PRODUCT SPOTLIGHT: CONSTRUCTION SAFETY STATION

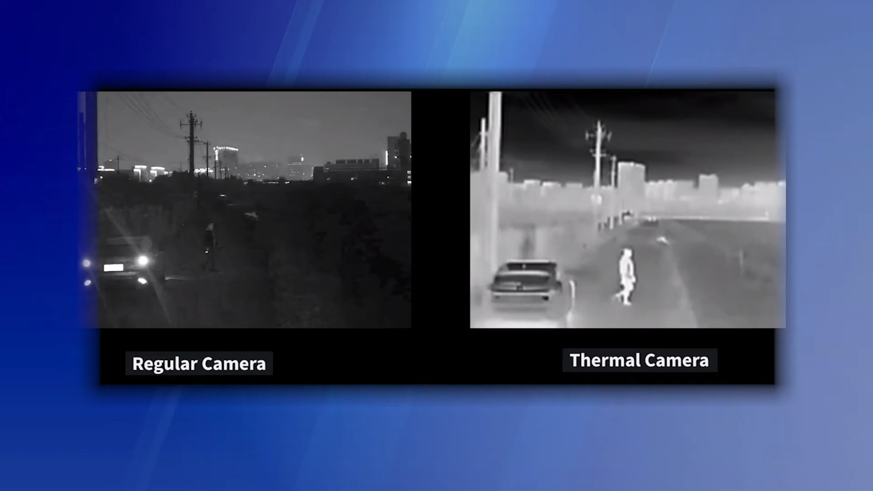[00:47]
Our thermographic cameras can differentiate vehicles and humans from the movement of wind and shadows, which can drastically reduce the occurrence of false alarms.
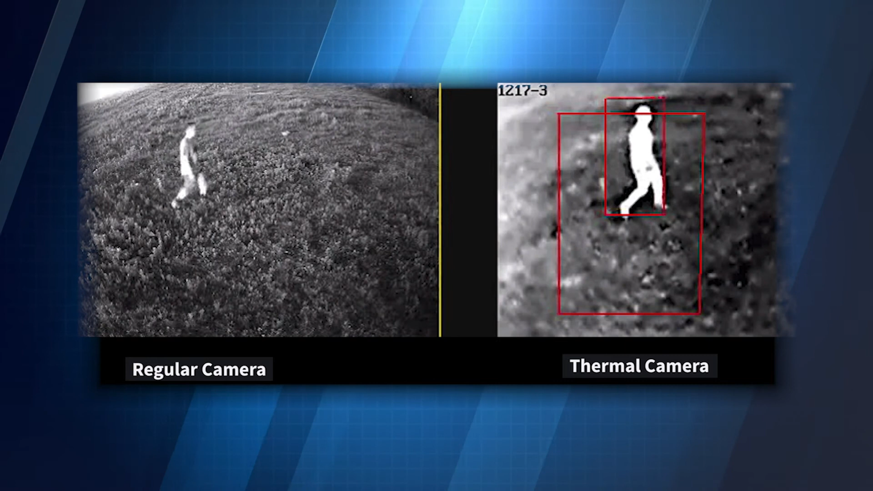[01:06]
This increases safety and allows the IP optical camera to catch a clear view of the intrusion.